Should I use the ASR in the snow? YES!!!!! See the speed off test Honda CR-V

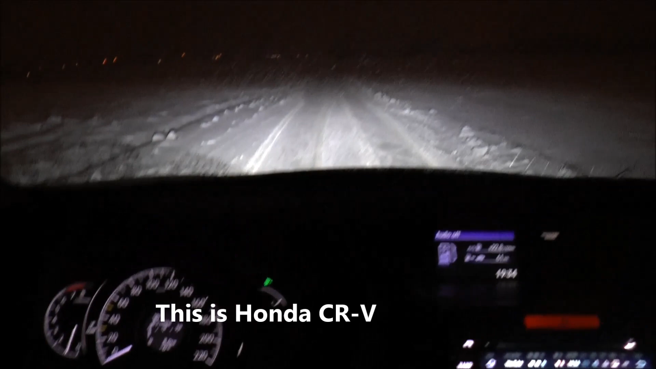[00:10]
Jak widzimy oto właśnie warunki ciężkie. Ulica całkowicie przysypana śniegiem.
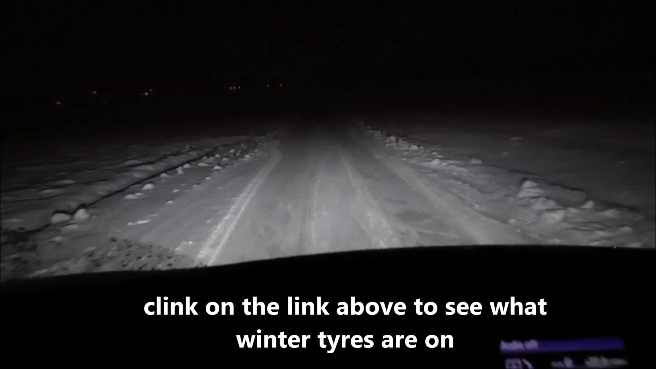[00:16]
Ktoś pytał jak te zimówki chodzą, jak tam system ASR i tak dalej, czy lepiej bez czy lepiej z.
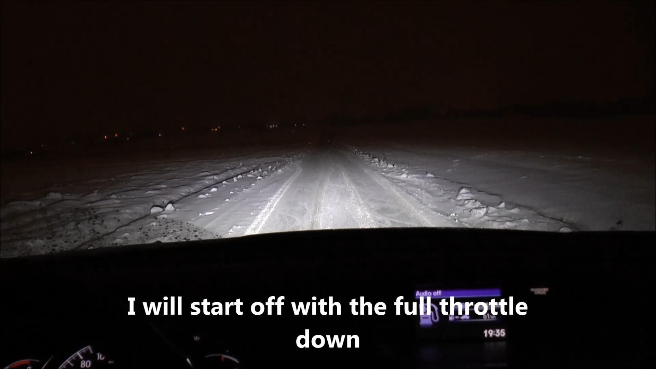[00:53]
Czyli system będzie tłumił obroty silnika żeby on wiadomo nie buksował. Siłą rzeczy trochę na pewno zabuksuje ale dużo mniej.
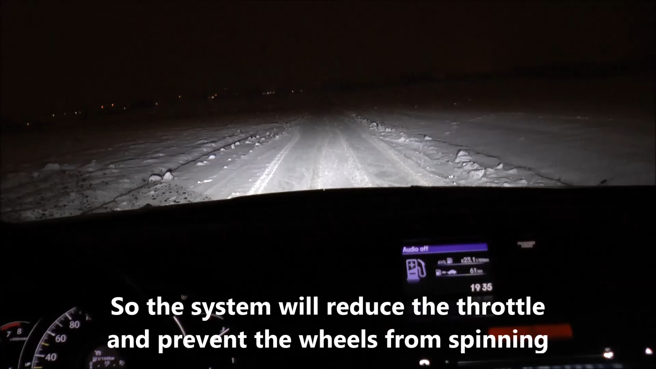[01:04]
Myślę że wszystko usłyszycie na obrotach silnika. Ja po prostu będę gazował na pełnym gazie.
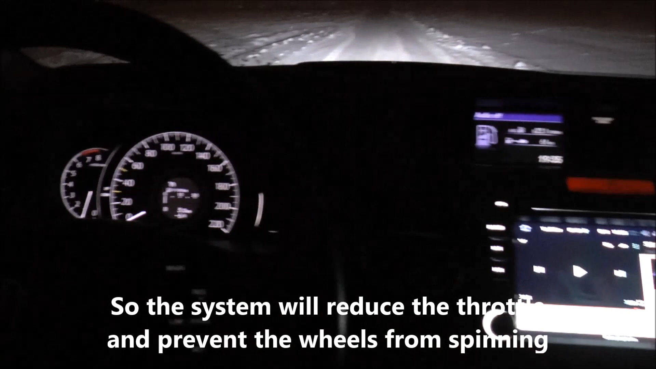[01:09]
A potem wyłączymy ASR no i też na pełnym gazie ruszę i zobaczycie jak się auto zachowuje.
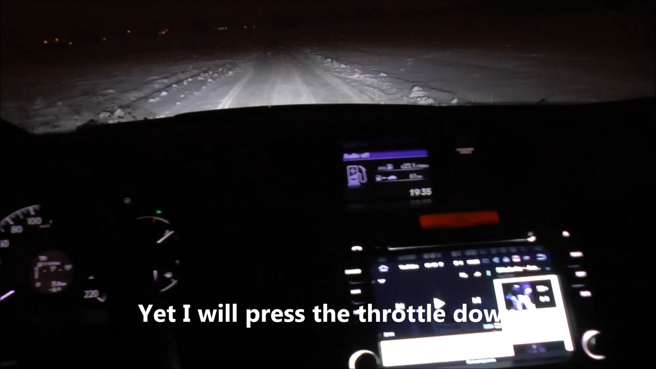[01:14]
Czyli jest to Honda CR-V 4x4 normalnie chodzi tylko
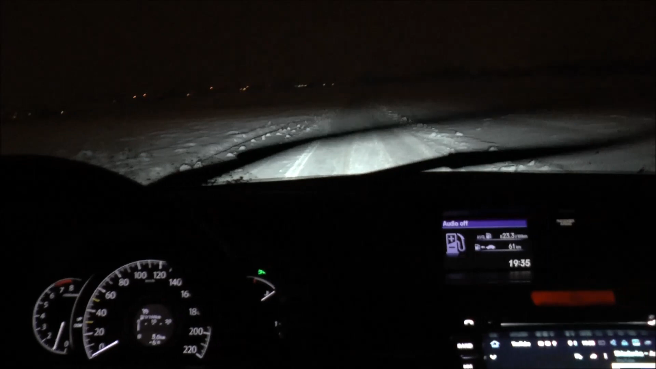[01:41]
Ok kamera na statywie i mamy słuchajcie włączony system ASR pełną trakcję i wyłączę dmuchawę żeby nie zakłócała i słuchajcie pełny gaz i rura.
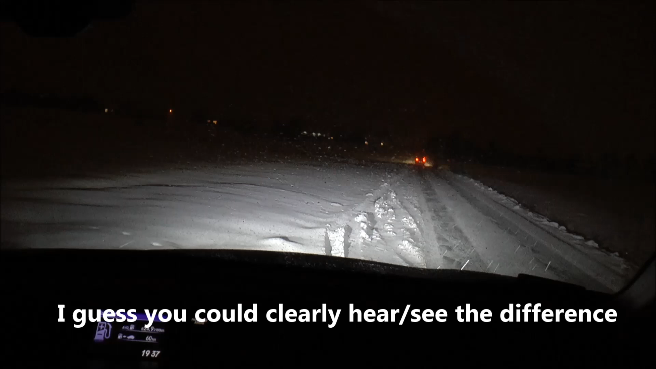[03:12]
nie działo tak więc na pytanie czy lepiej ruszać z ASR czy bez zdecydowanie lepiej z ASR silnik tak nie wyje i autor wie bardziej zdecydowanie do przodu nie tak że stoi w miejscu i mielą wszystkie cztery koła jeszcze raz może zrobimy taki test ok jest dźwięk czyli trakcja z powrotem włączona i ruszamy